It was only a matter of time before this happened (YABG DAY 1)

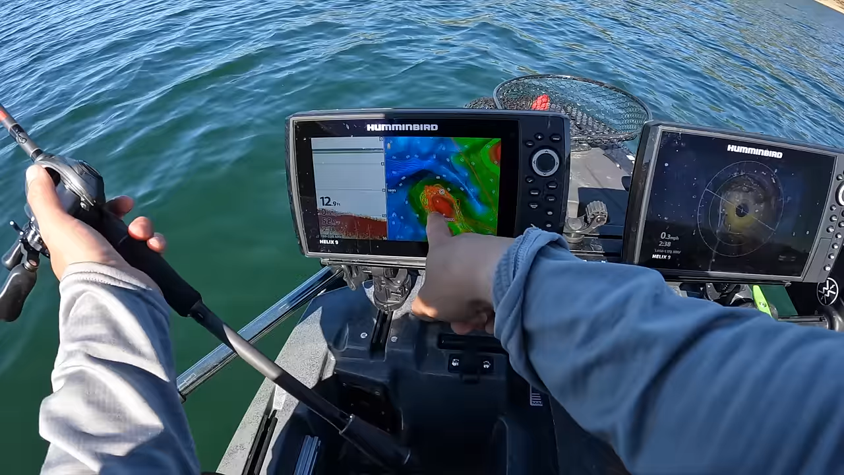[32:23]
Dude, I think I've circled this island a couple of times. My God.